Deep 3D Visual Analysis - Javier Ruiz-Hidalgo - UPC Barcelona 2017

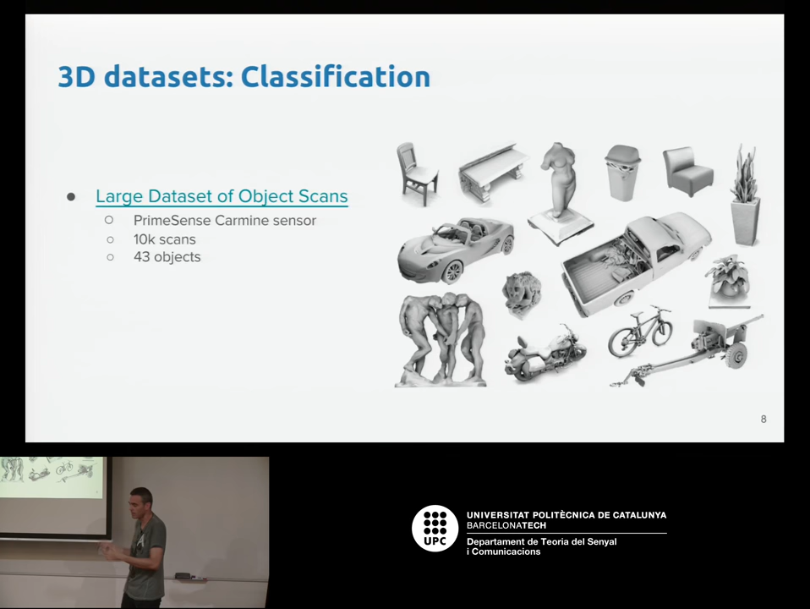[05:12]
So we have some data sets for classification. So based on this one, gives you the 3D information of several objects, classified, so you can use it to classify objects. Also for post estimation, so this data set,
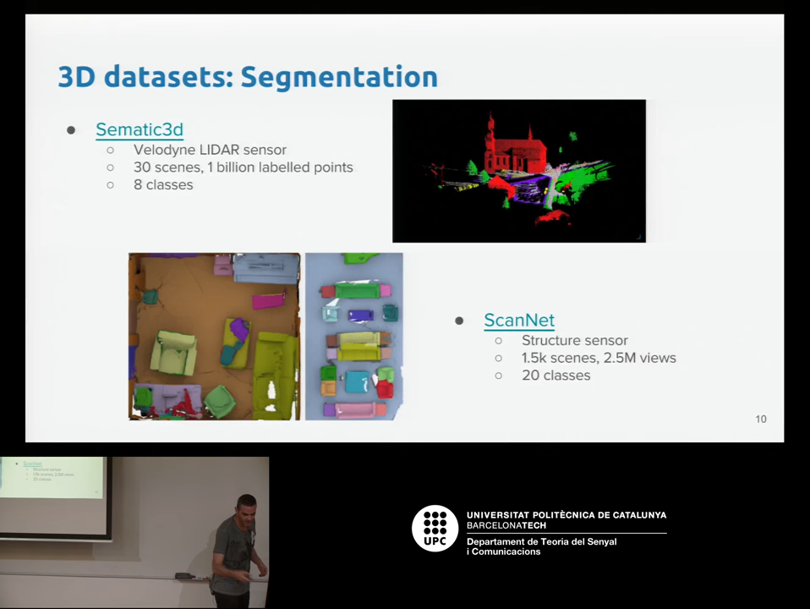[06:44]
So similar to this one, but taken from a car, basically. And then finally, there are very, very large data sets, you know, they say like a scene understanding, no? Not only the objects are classified into classes, but also the scene layout is given to you, the pose of the objects are given to you.
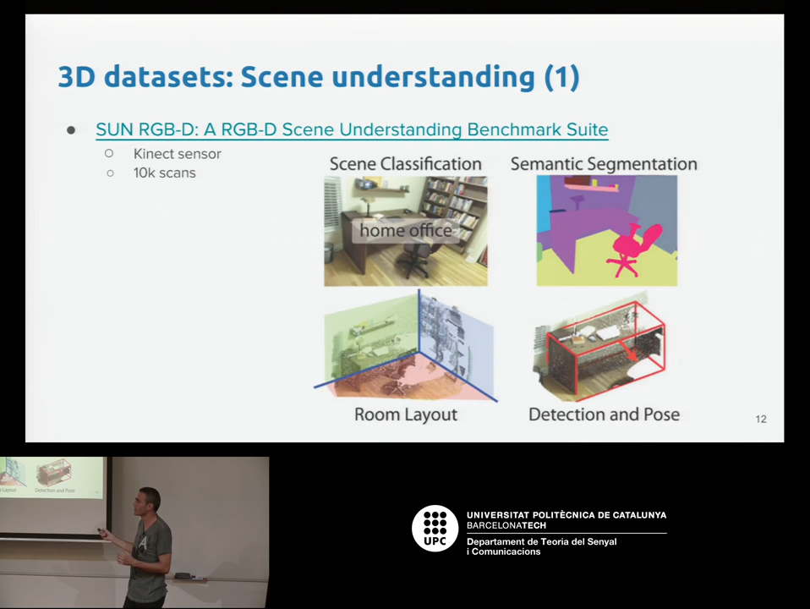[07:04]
And I want to highlight this last one. I think it's very important, it's used a lot. It's a huge data set of 3D information. It's about six areas with over 6,000 square meters, all annotated, and all the objects are annotated and located, and you have the 3D information, the orientation of each of the points, and the classifications of the points. So again, no, the application was there, virtual reality,
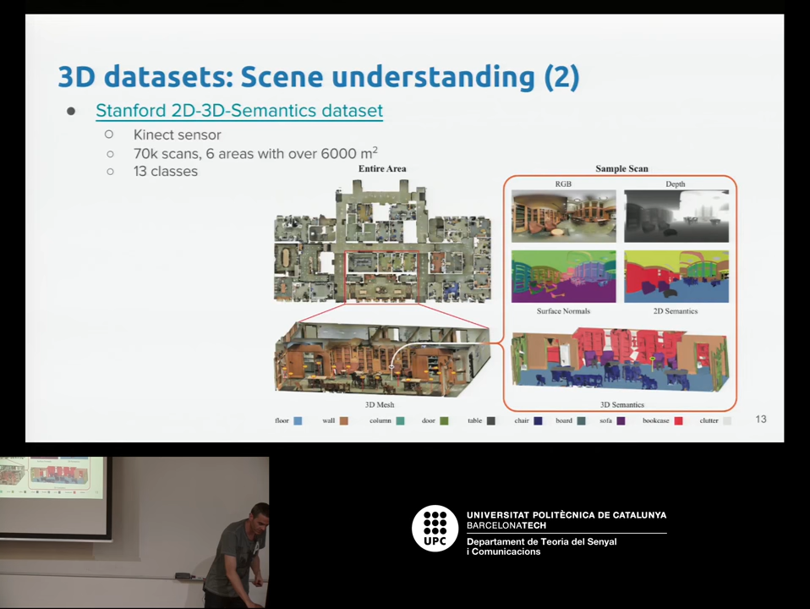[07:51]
sensors allowed for a lot of data sets. Now it was time for using point clouds in a deep learning framework, okay? So some considerations about using point clouds in a deep learning framework. Okay, there are several challenges for using point clouds. I will mention three of them, there are more, but at least the three most important ones, I think, are these ones. Okay, the first one, if you have an idea of a point cloud, you have to see that the neighborhood is undefined. No? On the left, we have an image, an image of 3x3, 9 pixels.
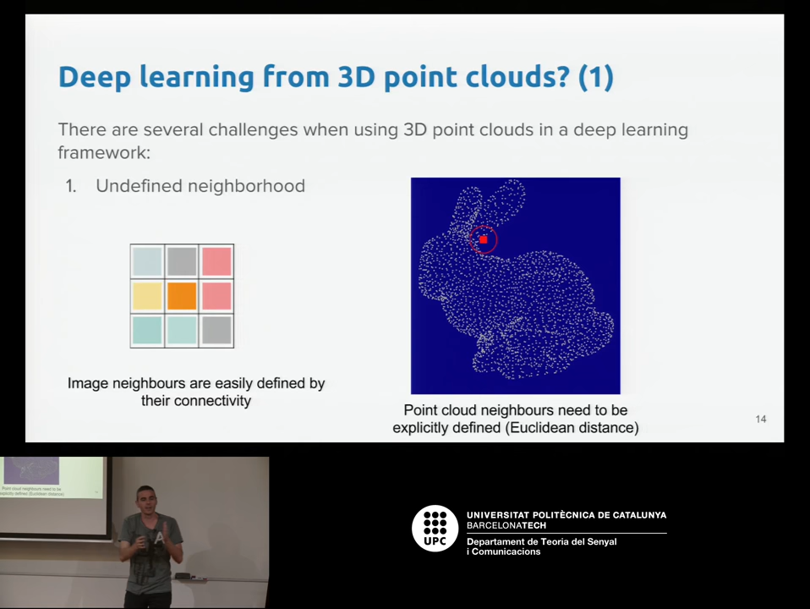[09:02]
Because you can select this point, and maybe the closest one, it's on the ear, but the closest one's on the torso of the rabbit, no? And maybe this one, it's at a further away distance, but it belongs to the same object, which is the ear, no? So in a point cloud, the neighborhood is tricky. And another challenge is that, related to this one, with the neighborhood, is that the lattice, no?
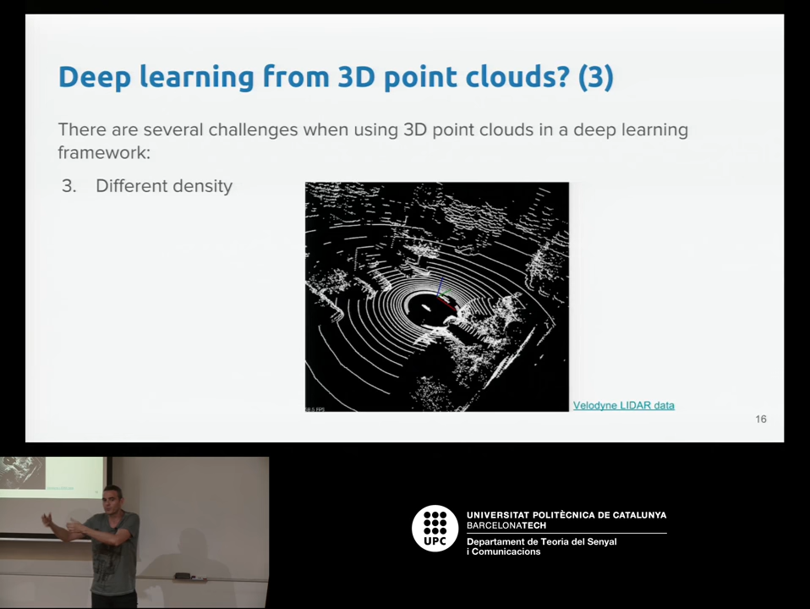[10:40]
locations on the 3D point cloud that you have a lot of information, and then you have locations which you don't have that amount of information, that you have to deal with it. Yeah? So, what are people, what are the techniques that people are using to overcome these limitations? Okay? And basically, I have selected you four of them. So the first one, I will go one by one, but the first one is, okay, let's not use directly point clouds. We will use somehow an information of the 3D structure, which is a depth image, and then the normal RGB image.
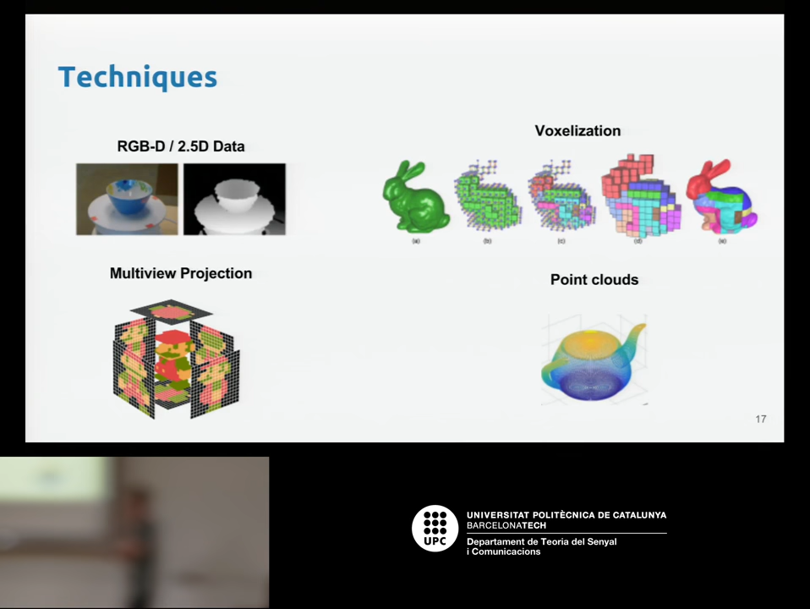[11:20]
So a combination of RGB plus depth, this is this D, which is also called 2.5D. Not 3D, but more or less 3D, 2.5, okay? So that one, I will talk a little bit about this. And then other solution will be, okay, let's voxelize, no? You have a 3D space, and you can voxelize, discretize the space. So instead of pixels, you have voxels, 3D. And then you use voxels, which the lattice is defined. Or you can project, so you have the 3D information, the Mario in the middle, and then you project this information into several images, and then you use the images. And finally, you can say, no, I'm very stubborn,
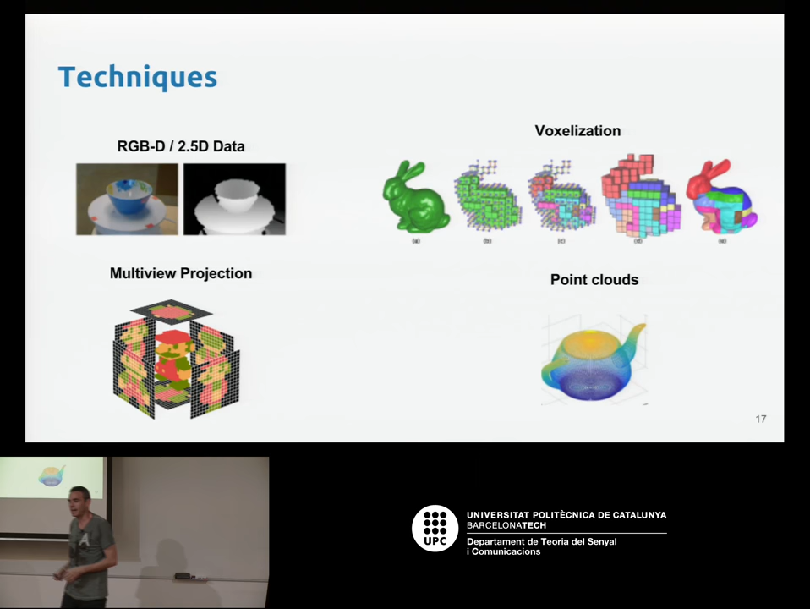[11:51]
and I want to use 3D point clouds as an input of a deep learning network. And then you can use that. So I will talk a little bit how you can use this. Okay, so let's go one by one. So we go fast. Okay, the first one was, not using the 3D point cloud, but let's use this RGB and depth images. This is very common, no? In the literature, this is very common. Maybe you have heard about this in the previous talks. Basically, what I think is that some of the sensors use this as the raw input, no?
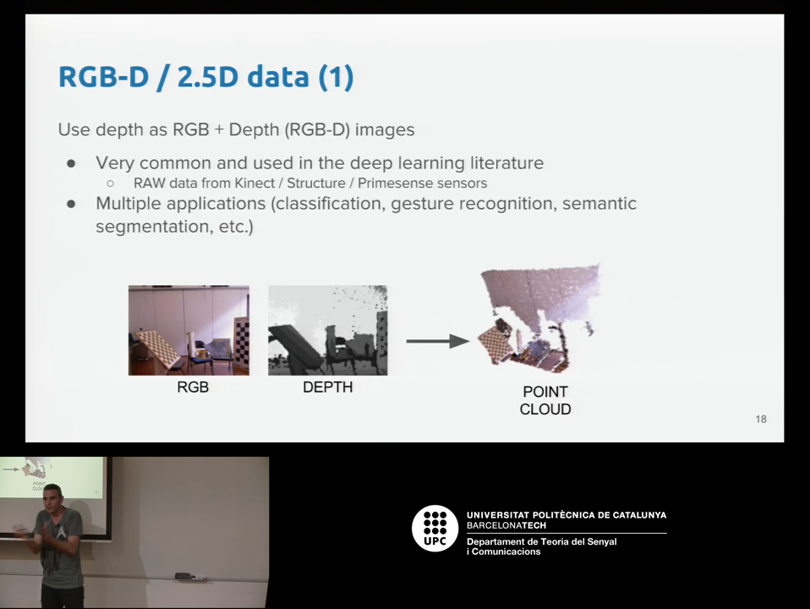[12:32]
The sensor captures the RGB image, captures a depth image, and then from this builds the point cloud, okay? So it's basically a good idea to say, okay, I won't use the point cloud, I will keep using the raw data of the sensor, no? Which is the RGBD. And again, there are multiple applications for this, multiple networks using RGB plus depth. Just want to say two things.